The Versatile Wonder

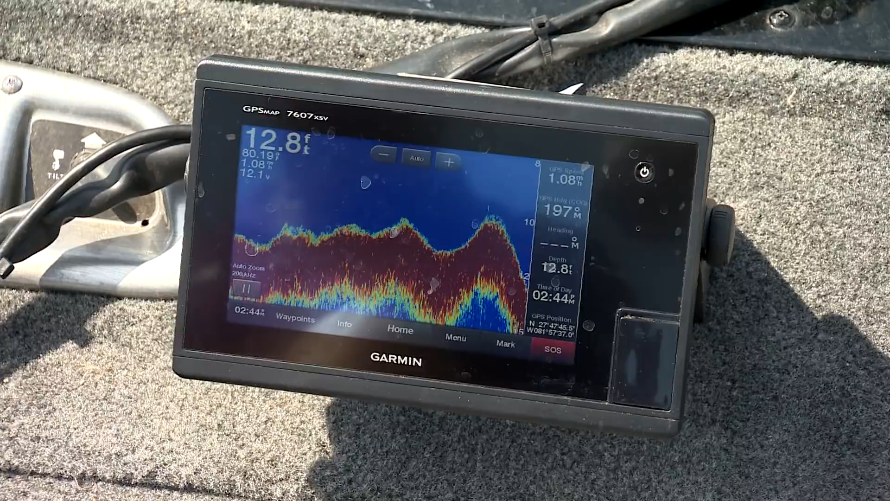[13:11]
It goes out and breaks into about 30 feet of water. So I'm sitting back up on the 10-foot, casting out toward the 30-foot water, just slow rolling the spinnerbait.
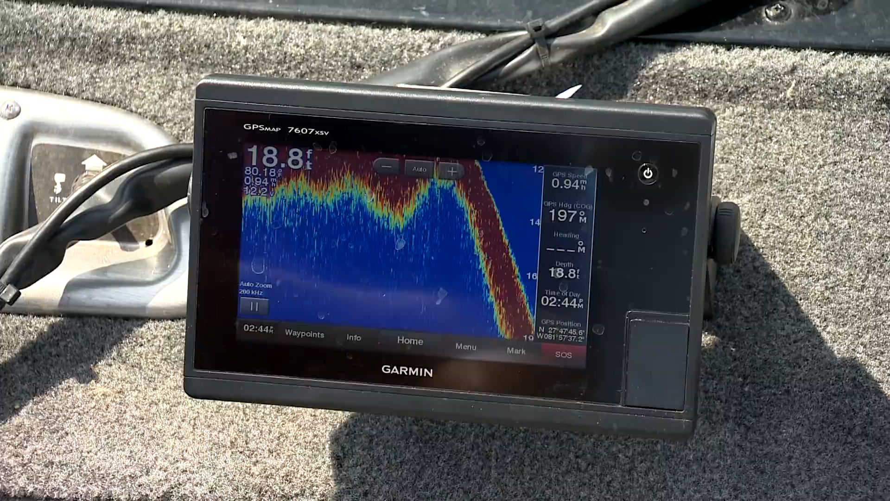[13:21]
And these fish are running right along that ledge right where it breaks from 10 to about 30 feet or just out from it.